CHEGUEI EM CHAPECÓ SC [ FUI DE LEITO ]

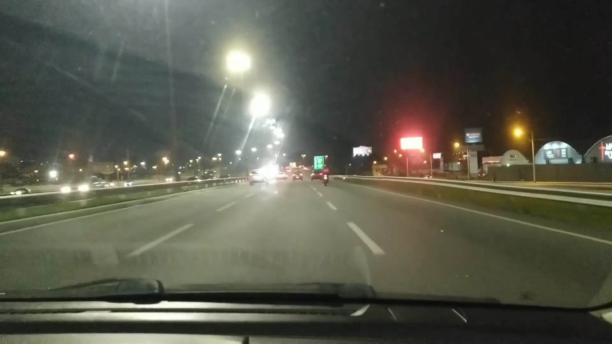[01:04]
o terminal rodoviário. Que não é bem um terminal rodoviário, né? Porque não é na rodoviária. O ônibus da Buzer aqui de Florianópolis não sai da rodoviária. E algumas cidades já estão começando a sair da rodoviária, mas as empresas ainda não entraram em acordo. Porque é a passagem muito barata. Essa passagem que eu comprei pra ir pra Chapecó, eu paguei, bem dizia, metade do preço. Vamos lá, vamos viajar.
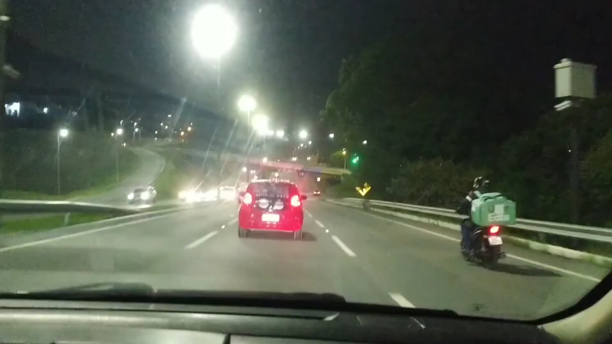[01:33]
Gente, pra quem não sabe, a gente tava no continente.
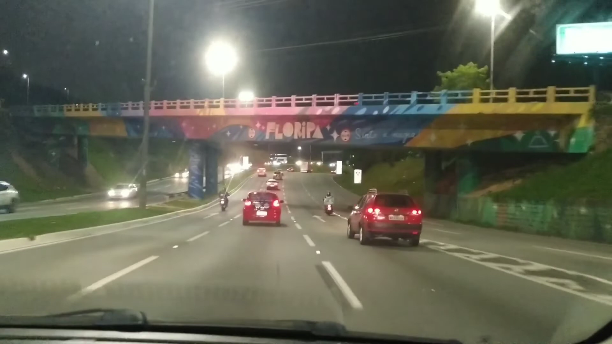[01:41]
A gente agora estamos saindo do continente e estamos indo para a ilha de Florianópolis. Vamos passar aqui pela ponte.
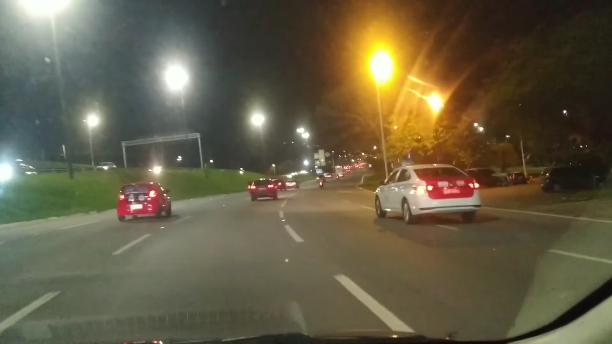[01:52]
Vocês já viram aí pela televisão a ponte aqui da ilha, né? De Florianópolis. Eu não sei se a de ferro vai estar ligada. Vai estar acesa? Eu vou mostrar a ponte, que é uma ponte muito antiga. Que fica aqui à minha esquerda. E tem, tá não, tá desligada. Tá lá, ó lá. Ali é a ponte antiga, gente. Deixa eu mostrar logo aqui pra vocês.